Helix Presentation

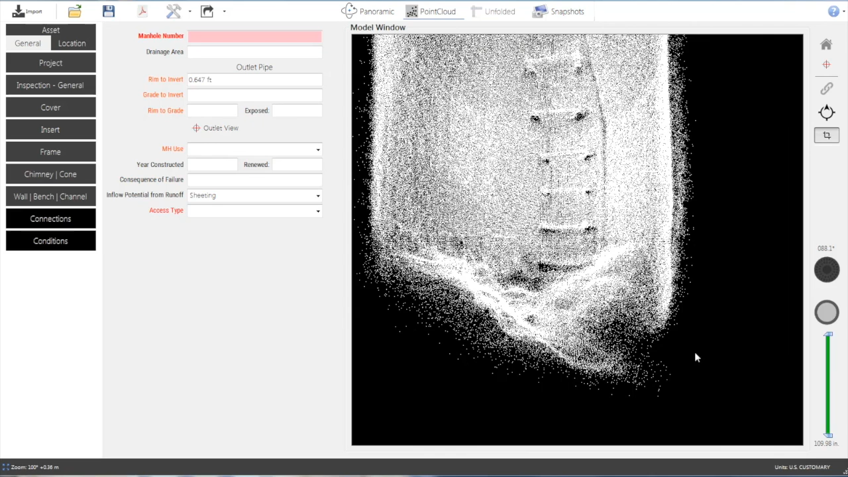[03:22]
Structures of any shape are depicted as dense point clouds.
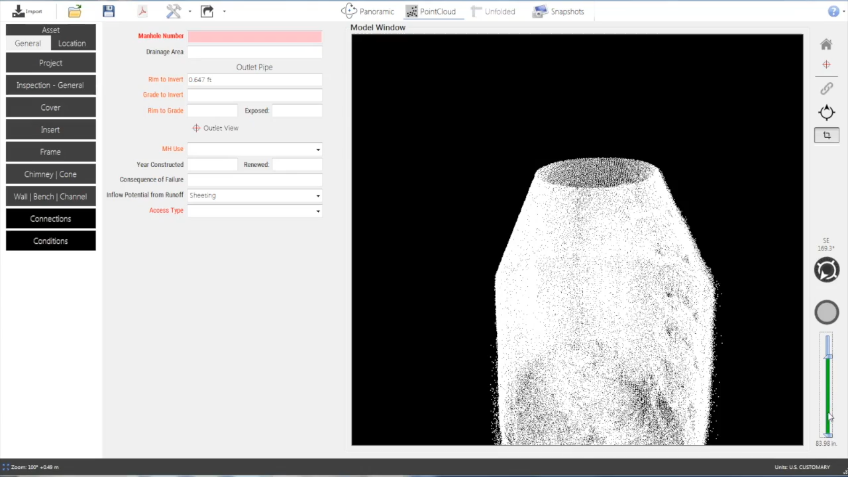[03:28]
This data gives the Helix more than enough information for highly accurate measurements.